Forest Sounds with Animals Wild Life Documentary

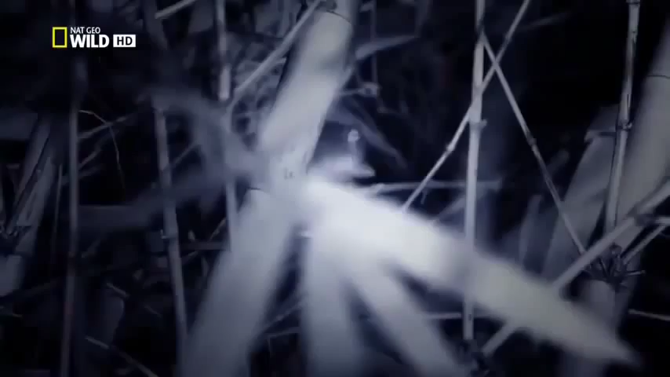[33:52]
As his forest habitat has shrunk, so too has his presence. This male lives deep in the monsoon forests in the lowlands of the country. But his mountain-dwelling cousins have been brought to the brink of extinction.
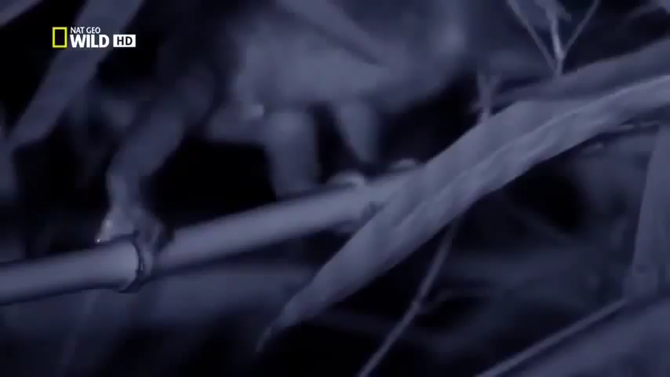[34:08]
Tonight, he has his own survival in mind, seeking out the ripest of the fruits of the forest.
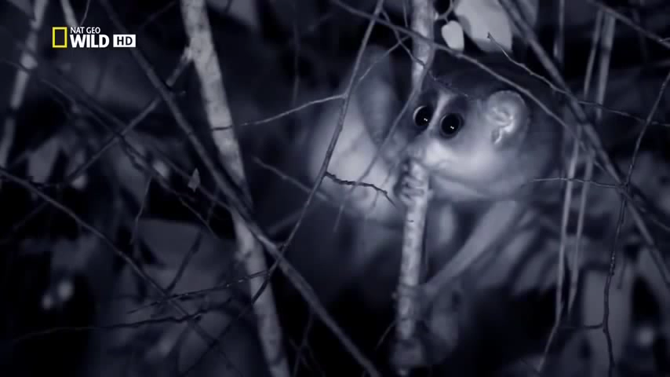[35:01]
He spies a female loris amongst the branches.